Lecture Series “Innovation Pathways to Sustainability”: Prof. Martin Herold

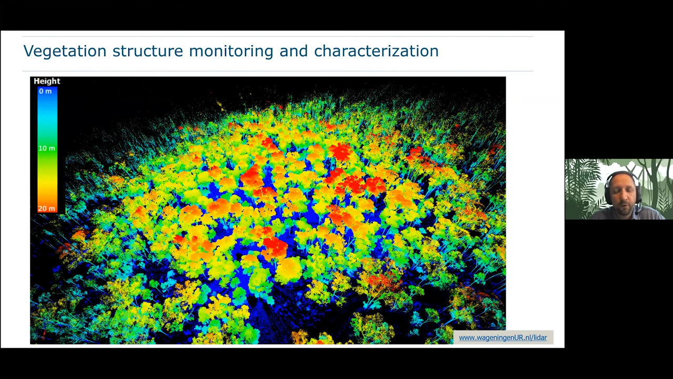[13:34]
where you particularly have drones that can provide you information about the three dimensional structure of vegetation. For example, in this case, we're looking at forest, for example, using, uh, laser scanning, uh, to really give us really very detailed information, uh, very much on a local, local setting. And so basically you get information based on the, on the tree level. What is the, yeah, what not only the size of the tree, the structure, but you get information about the volume,
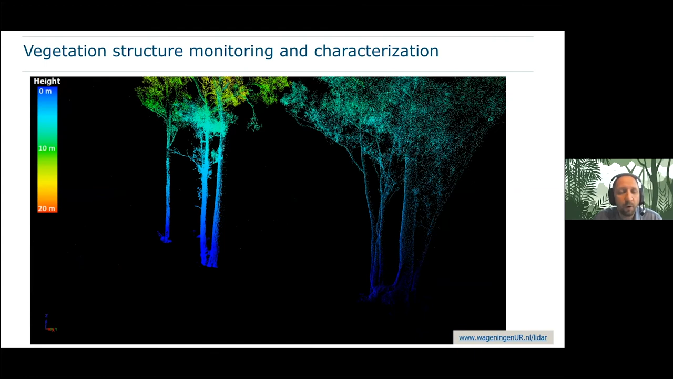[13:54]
the woody wall volume, the leaf area, and all these kinds of information, which in the past was very hard to obtain. And the nice thing about these drone-based uh,
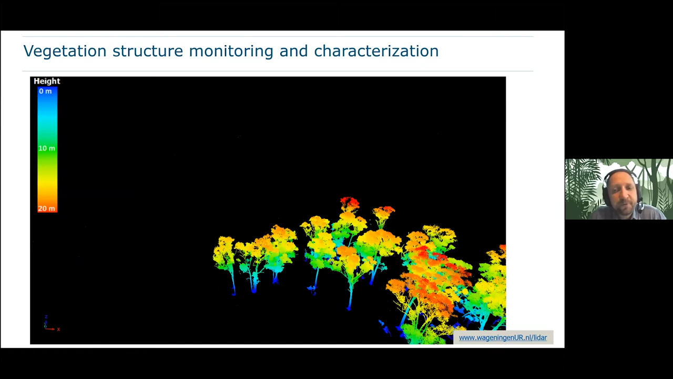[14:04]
observations is it is relatively autonomous and it's relatively frequent. So you as, we as researchers or practitioners,